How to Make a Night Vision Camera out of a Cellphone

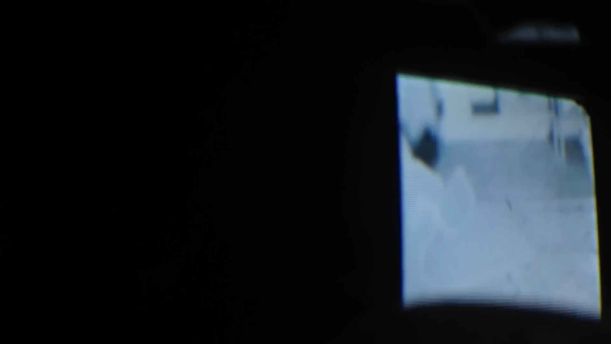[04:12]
So, as you can see, this is a lot more clear.